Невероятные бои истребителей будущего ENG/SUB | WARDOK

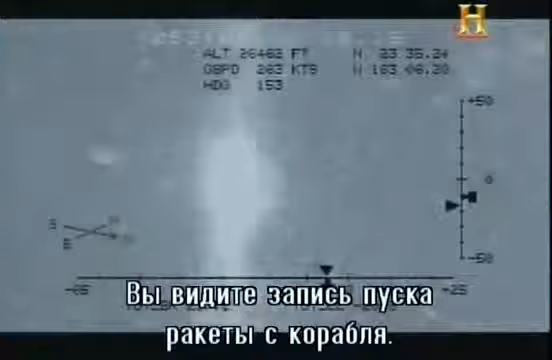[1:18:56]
Seen here in the actual footage, a modified anti-aircraft missile was launched from a ship.
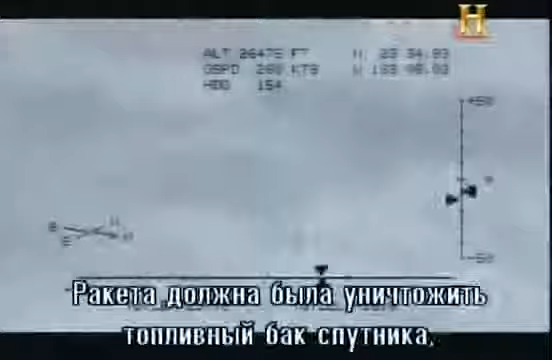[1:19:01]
The collision was designed to destroy the satellite's fuel tank, full of toxic hydrazine.